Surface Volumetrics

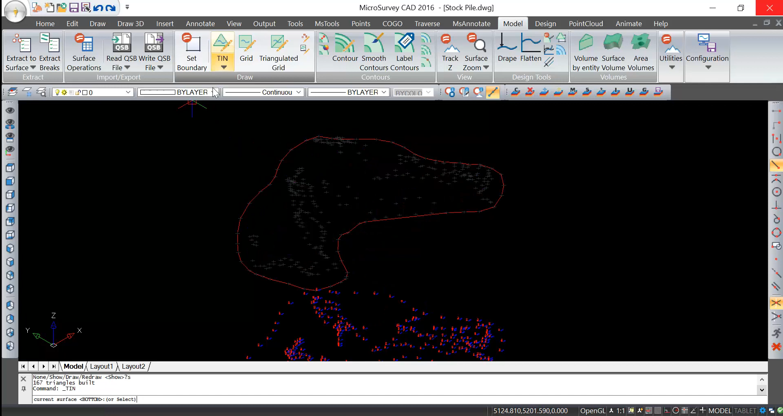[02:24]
Alt in. I'll select S for show.
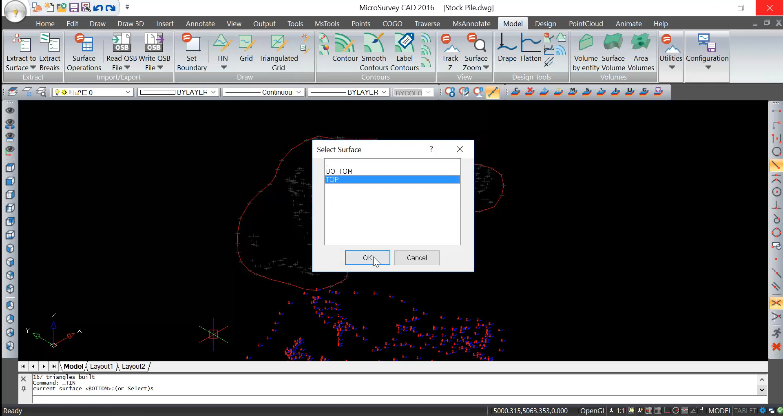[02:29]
And let's ask for it to show us the top surface. Again I'll show it. And there we can see that looks accurate. That's representing the surface of the stockpile.
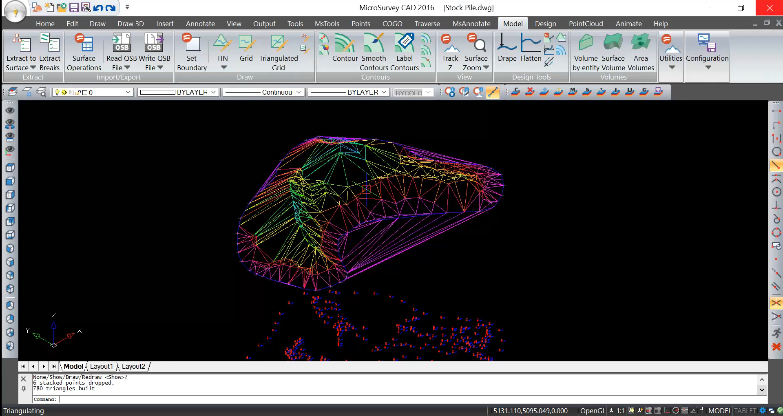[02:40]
Now we have two surfaces in memory. And now we're ready to start doing some volume calculations. So here I'll go to surface volume.
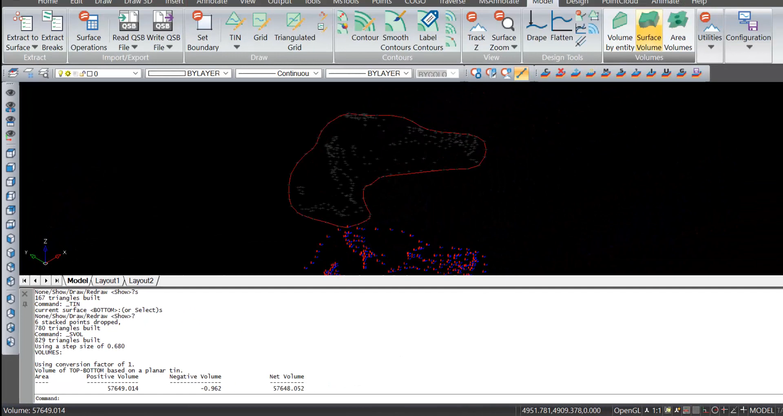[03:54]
Now let's do another surface volume calculation. And we'll use the other method. So remember again, newer is top.